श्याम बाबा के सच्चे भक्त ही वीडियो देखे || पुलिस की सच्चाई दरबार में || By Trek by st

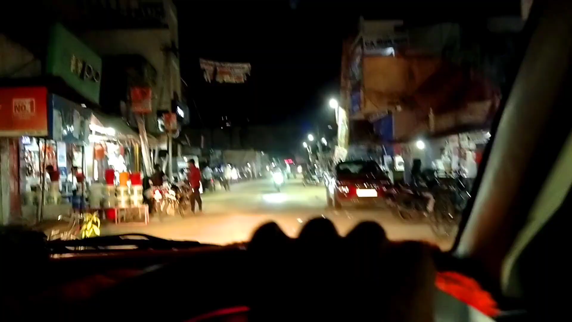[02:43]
स्टैंड पे आ चुके हैं, अब अपन हो जाएंगे राइट स्टैंड से, और उसके बाद में सीधा हाईवे पकड़ के लेफ्ट उतरेंगे, कहाँ चोमू उतरेंगे।
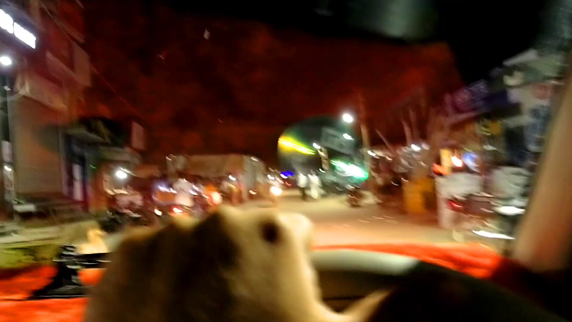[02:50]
तो गाइस चोमू होते चल रहे हैं, राड़ावास होते भी जाता है रास्ता, तो इन गाइस वो गांव का एरिया है, सुनसान एरिया है, कोई मतलब नहीं है।
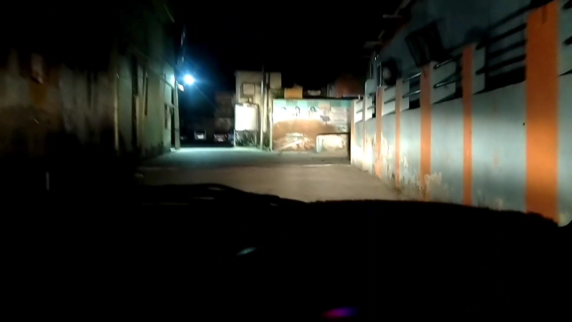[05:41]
तो गाइस कहाँ गए अपन, आपको पता है क्या, मेरी स्कूल के पास आ गए। पहले यहाँ पे भी लगाता था गाइस मैं गाड़ी, क्योंकि भाई हमारे बंदरों का डर रहता है इसलिए।